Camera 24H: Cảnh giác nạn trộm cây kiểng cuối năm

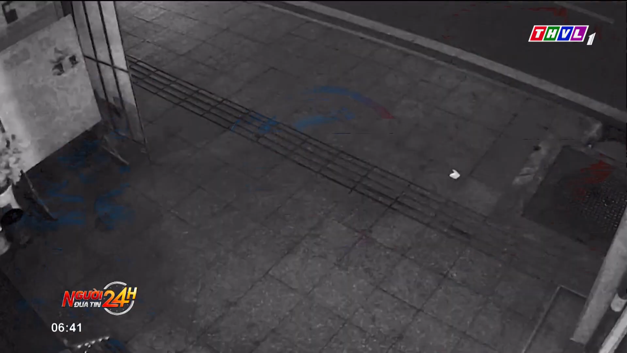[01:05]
Vào rạng sáng ngày 30 tháng 11 ở tỉnh Tây Ninh, một nhà dân cũng bị bất trộm cây kiểng.
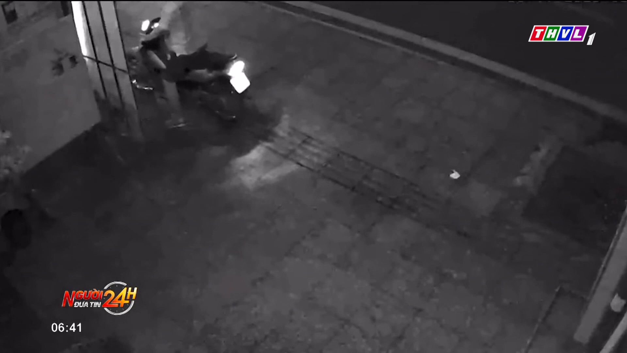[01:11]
Người đàn ông đi xe máy tới trước sân nhà, ngó nghiêng quan sát như để xem có camera an ninh hay không. Sau đó đối tượng vào sân, do bê không nổi cả chậu lẫn cây nên rung lắc, nhổ lấy cây rồi mang ra xe đi mất.
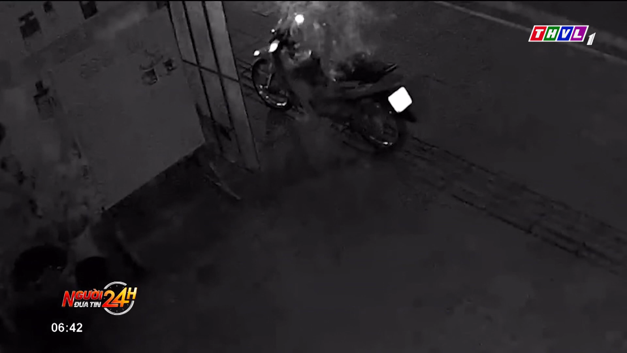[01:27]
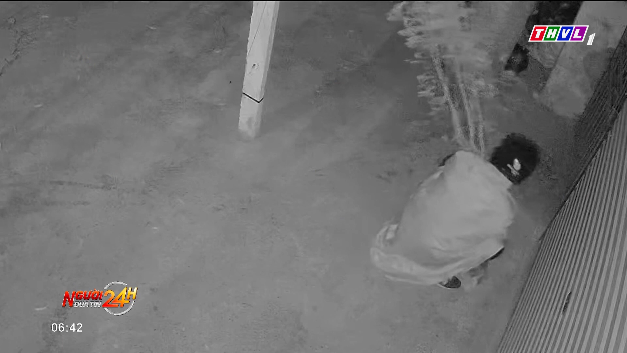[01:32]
Cũng vào rạng sáng ngày 30 tháng 11 tại tỉnh Hà Nam,
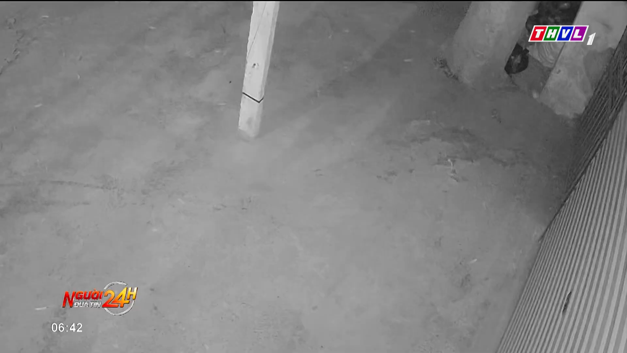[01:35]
dù trời không mưa nhưng một thanh niên mặc áo mưa trùm kín người đến trước cửa nhà dân, trộm một cây kiểng rồi đi mất.
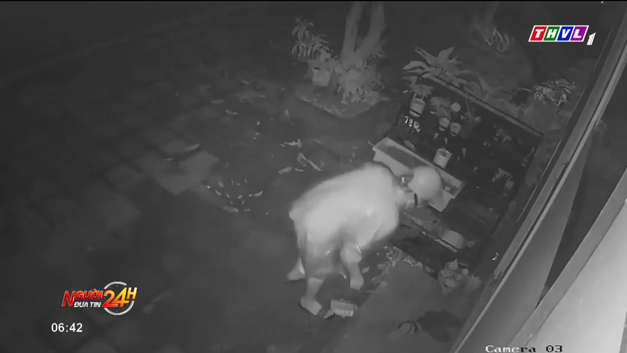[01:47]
Vụ trộm tiếp theo xảy ra khoảng 4 giờ sáng ngày 27 tháng 11 ở tỉnh Quảng Bình.
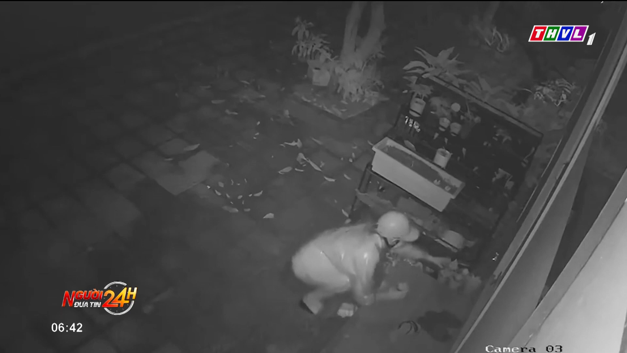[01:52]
Người phụ nữ mặc áo mưa đến trước nhà có nhiều chậu cây để bên ngoài, ngồi lựa tới lựa lui, xem qua xem lại, cuối cùng lấy 4 chậu cây mang đi. Nhiều người xem clip bình luận, gia chủ còn may mắn là gặp đối tượng trộm vặt, nếu không thì nguyên dàn cây cảnh đã không còn.